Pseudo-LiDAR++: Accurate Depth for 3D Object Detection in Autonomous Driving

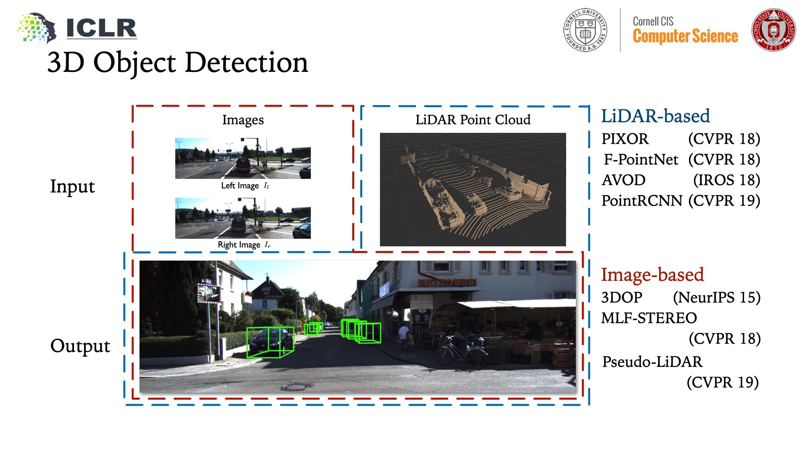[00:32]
Image-based methods fell far behind the LIDAR-based ones in terms of detection accuracy until the introduction of the Sudolidar pipeline last year.
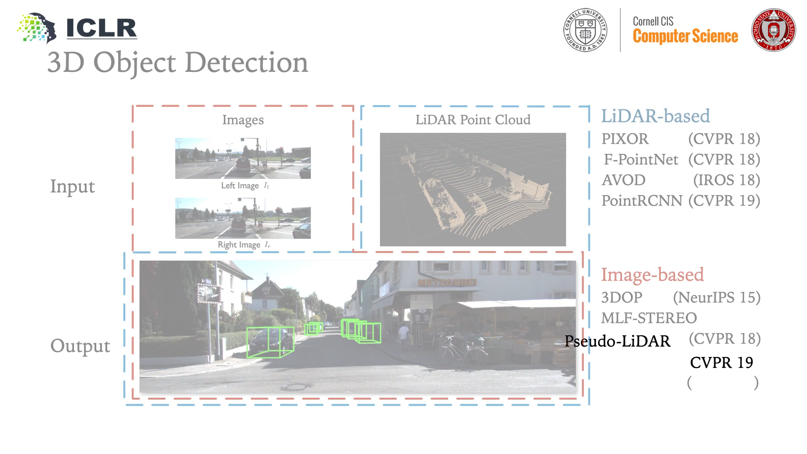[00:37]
Instead of using images in perspective view as was common in prior work, the Sudolidar pipeline proposed using existing depth estimation models to convert images into a so-called Sudolidar point cloud and then applying LIDAR-based 3D object detection models.
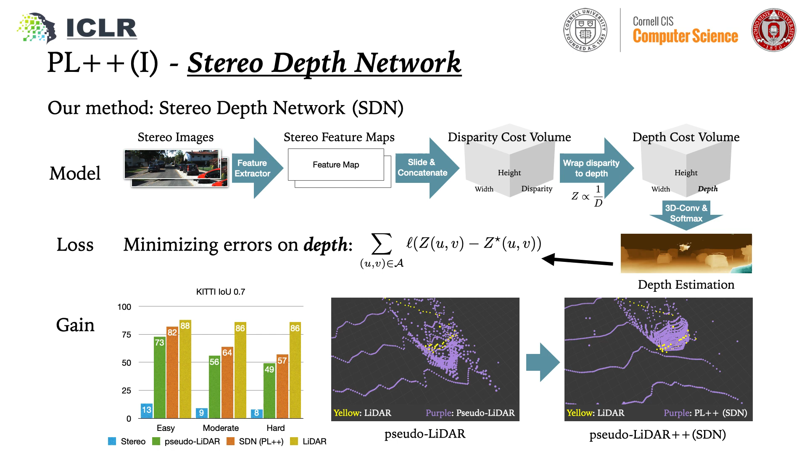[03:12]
We found that this can greatly improve the Sudolidar quality on faraway objects, and lead to a better 3D detection accuracy.
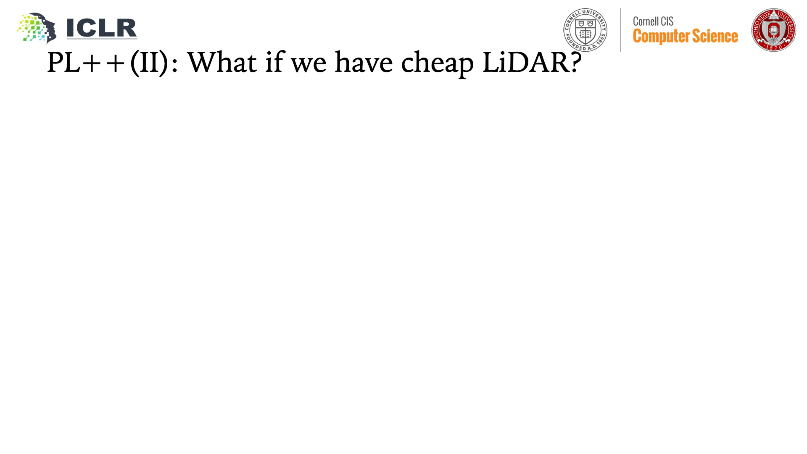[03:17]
Secondly, the LiDAR sensor can actually be very cheap if the bin number is limited, such as sparse LiDAR can provide limited samples of accurate depth information.
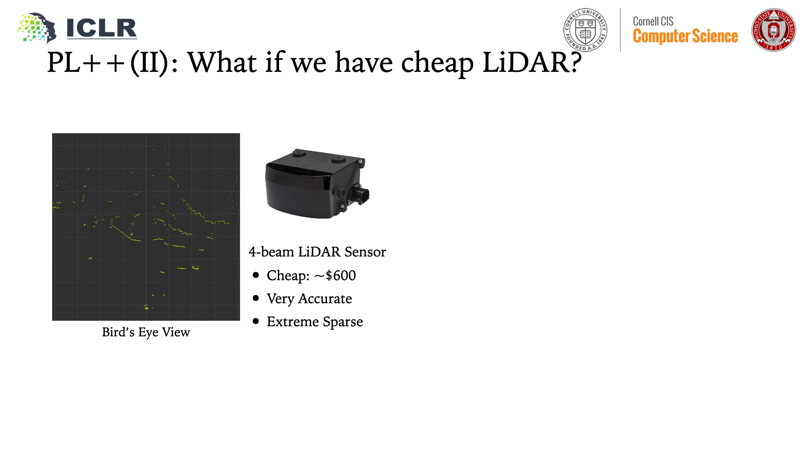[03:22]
In contrast, Sudolidar can infer the general shape and rough depth of an object. If we can combine the best of these two,
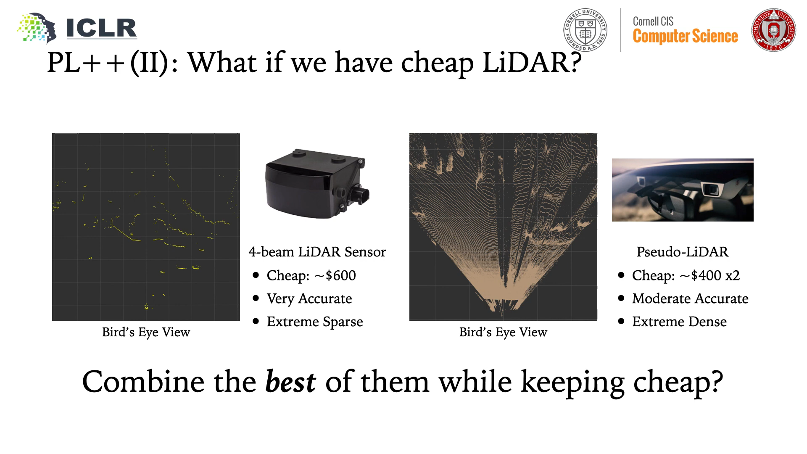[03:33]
we can have both accurate depth and shape, while still keeping the cost low.
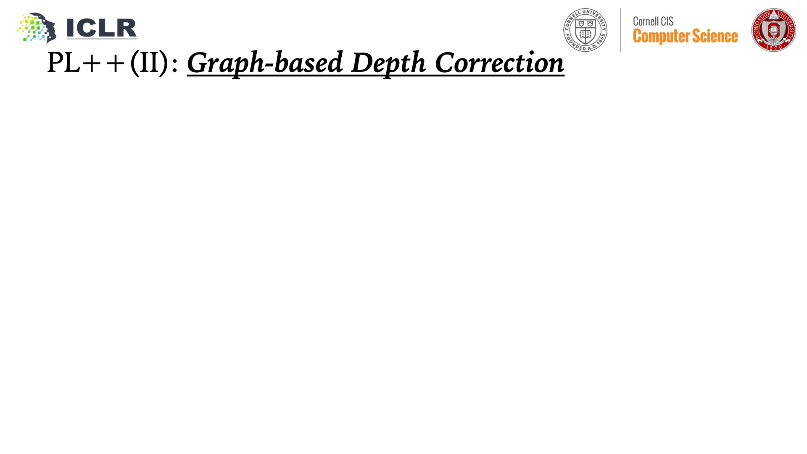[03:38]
We propose graph-based depth correction, which fuses these two signals in a natural way. To start, we build the k-nearest neighbor graph on Sudolidar points and use linear least squares to calculate corresponding weights so that the depth of a point
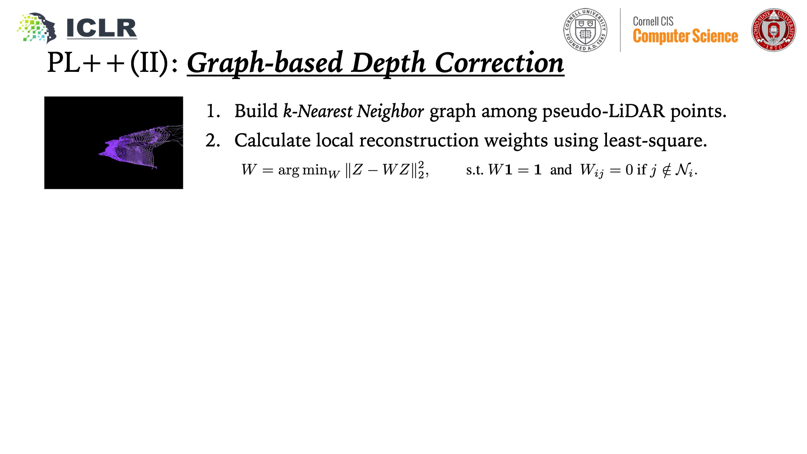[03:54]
can be reconstructed by the weighted sum of that of its neighbors. Then, we project the sparse LiDAR and Sudolidar points to the image plan to obtain their correspondence, and move the matched Sudolidar points to the correct positions. Finally, the corrected depth map is obtained by using a sparse matrix solve to recover the rest of the points using the reconstruction weight. The whole process can be implemented on a GPU at 90 ms per frame.
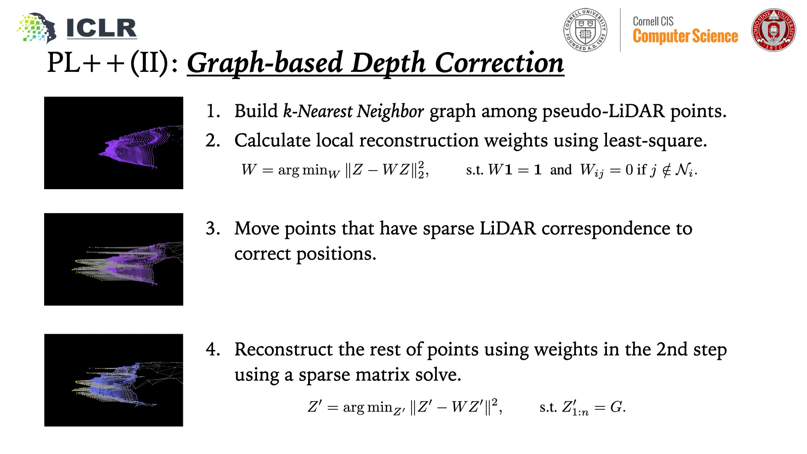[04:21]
We evaluate our methods on the KIDI dataset. We simulate the 4-bin LiDAR from 64-bin LiDAR, but limiting the vertical view angle.
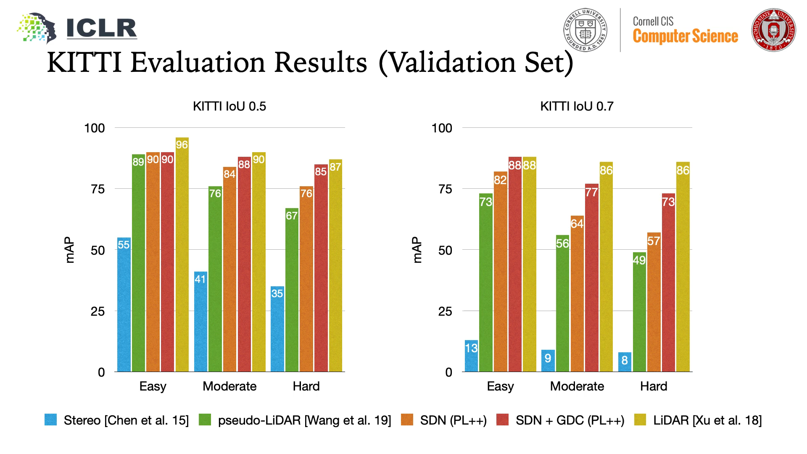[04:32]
Combined with the 4-bin LiDAR, Sudolidar can achieve near-LiDAR performance on some metrics.
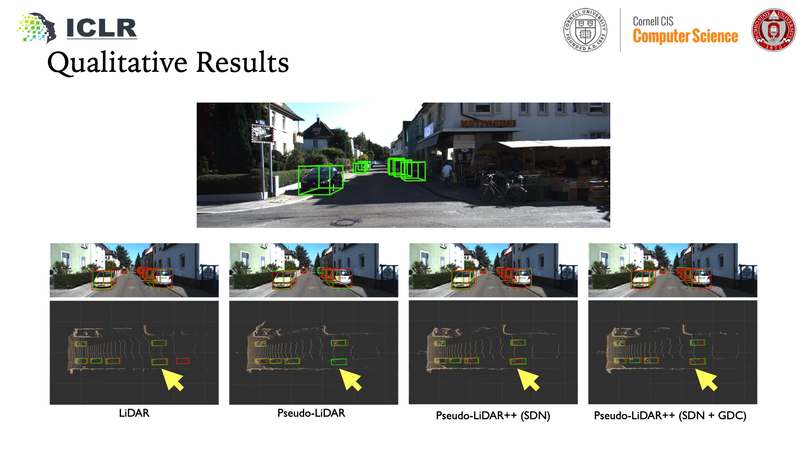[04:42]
We provide qualitative visualization of our methods. It can be seen that they can significantly improve the detection quality, especially on faraway objects.
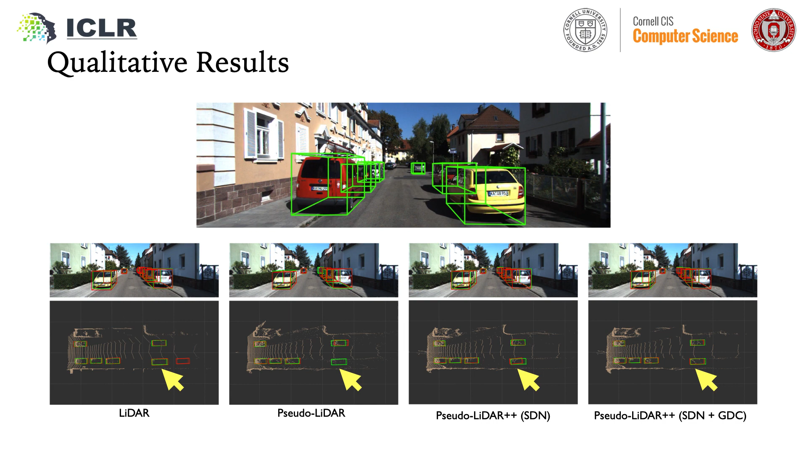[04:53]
To summarize, we propose stereo depth network and graph-based depth correction that greatly enhance the Sudolidar pipeline while keeping the sensor cores low. You can access our code and paper through the following links. Thanks for your attention.